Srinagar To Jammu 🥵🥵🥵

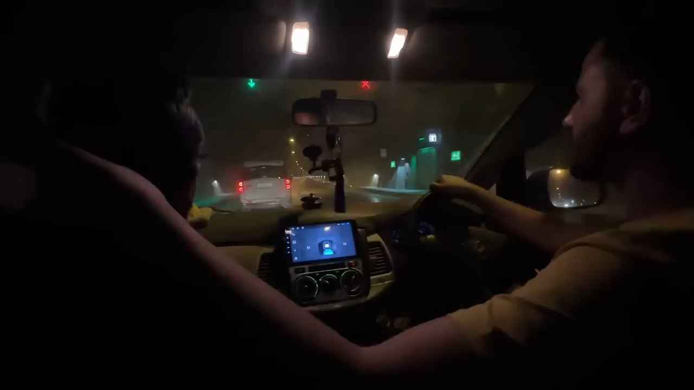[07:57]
درٛاے أسۍ وۄنۍ ناصری ٹنلہِ منٛز نٮ۪بر وٲتۍ أسۍ چِنانی وۄنۍ چھِ أسۍ پَکان سرمُلی کُن اِفطار تہِ ووت نزدیٖک تہِ یا کوٗتاہ ٹایم چھُ اِفطارَس بیا
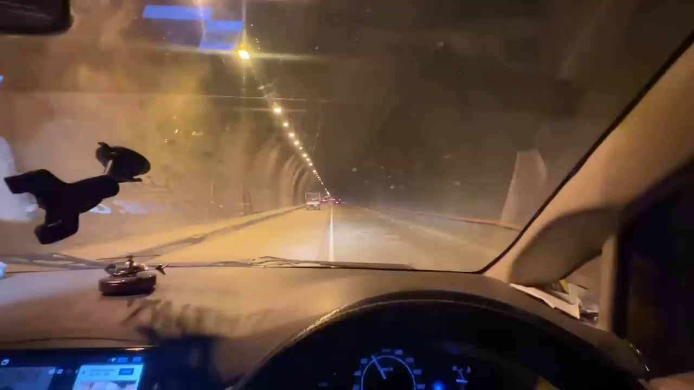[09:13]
ذائقہ ریسٹورنٹ سے میں نکل گیا وہاں سے افطاری کی اچھے سے جیسا کہ آپ نے دیکھا تو اب ہم چل رہے سیدھے جموں کی اور ابھی پہنچ گئے یہاں پر ٹنل میں بن ٹول کے نزدیک پہنچ گئے
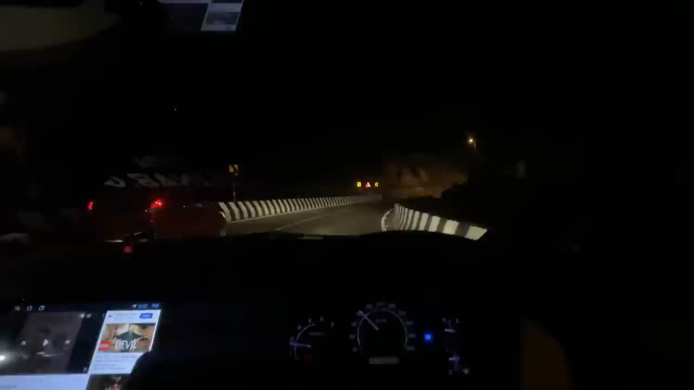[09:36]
ہٮ۪کَتھ تہِ مۄکلے سٲرٕے ختم گٔے عابد صٲب تہِ چھُنہٕ وۄنۍ کَتھٕے کَران توتہِ اوس یہِ اَسناوان أمۍ تہِ کٔر وۄنۍ ژھۄپَے تو فاینلی ہم جموں پہنچ گٔے اب